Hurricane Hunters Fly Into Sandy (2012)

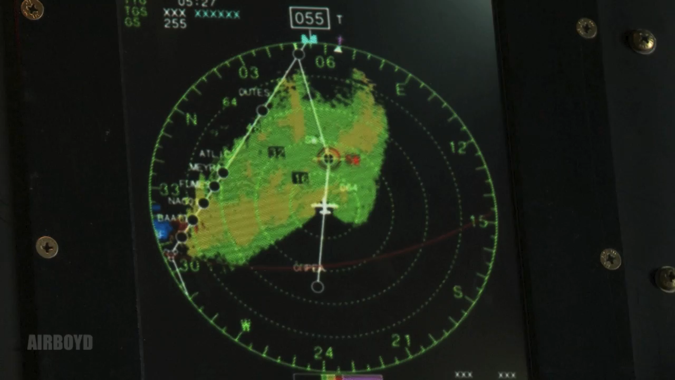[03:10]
Yeah, that's a smurf, just came up with a 65. So the smurf, she's saying just hit 65.
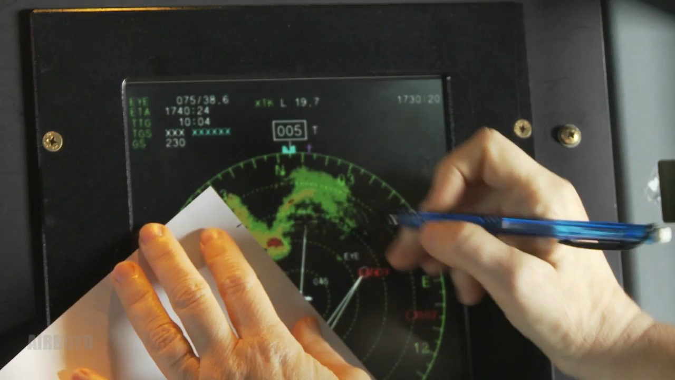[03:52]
We're heading right back to that point now, it looks like. Yeah, sure are. Yep. Sure are.
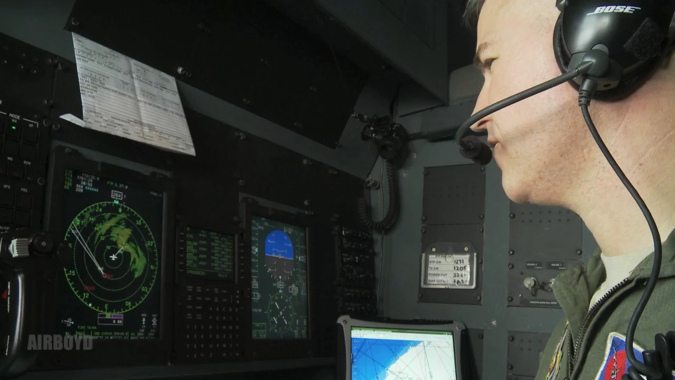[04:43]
It's probably going to be pretty close to, you know, where that-it sort of makes a bend there.